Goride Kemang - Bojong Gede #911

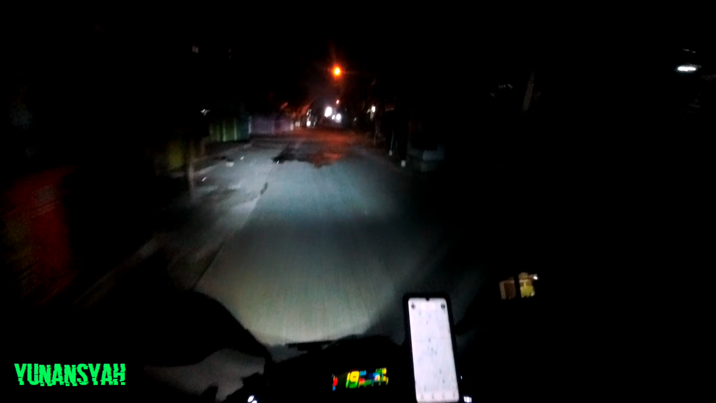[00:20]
tapi bukan Gandaria Jakarta Selatan, Gandaria Bojong Gede.
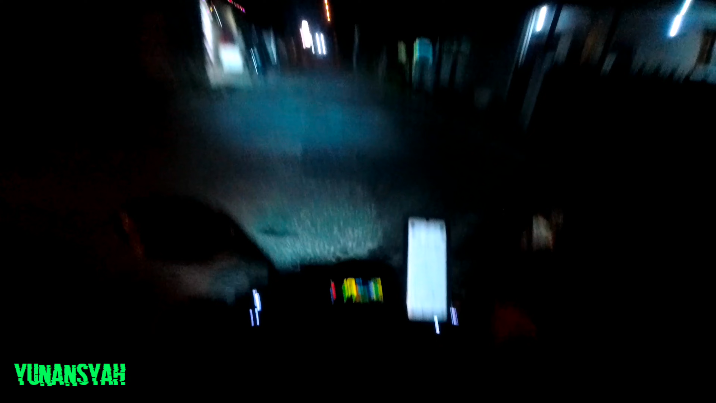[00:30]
Tiba-tiba kalau ini jalan Abdul Halim, kalau nggak salah tuh. Kenapa gue bisa di sini? Jalan Gaferi, Bojong Gede. Tadi sebenarnya gue dari Kemang, ya kan? Dari Kemang itu sudah jam 12 kurang. Jadi ngejar kereta api, ngantarnya ke Pasar Minggu, ya kan? Stasiun. Tapi berhubung sudah jam 12 kurang.
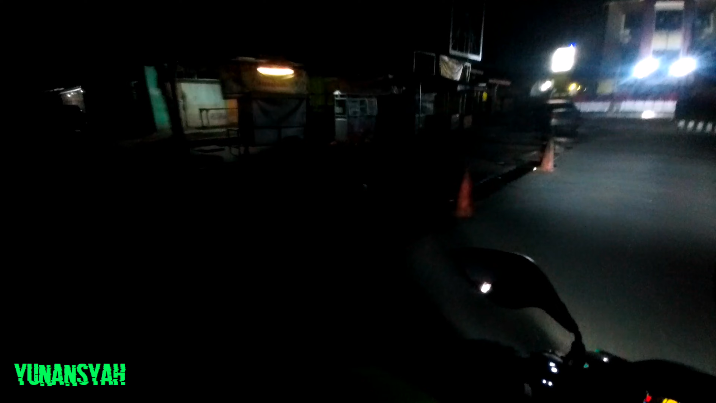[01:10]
Tuh, ini sektor Bojong Gede nih, tuh. Udah nggak ada. Jadi, tadi rubah tujuan,